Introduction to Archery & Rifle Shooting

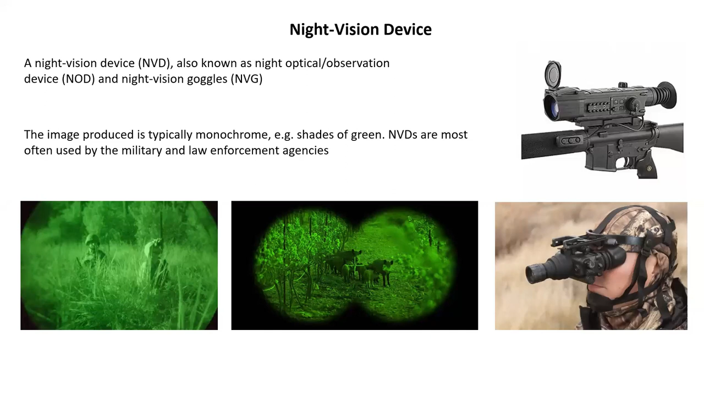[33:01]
The image produced is typically monochrome, that is shades of green, as you can clearly see in the picture. NVD is most often used by military and law enforcement agencies. Next slide, please.